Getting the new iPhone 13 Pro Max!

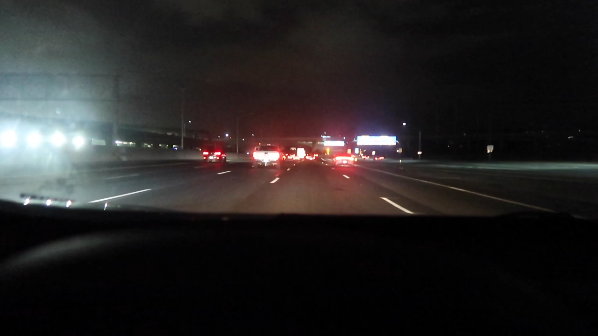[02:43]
you guys it's like 6 it's only like 6 40 and look how dark it is right now it really like this daylight savings um time change really made a big difference because look how dark it is right now it looks like it's like midnight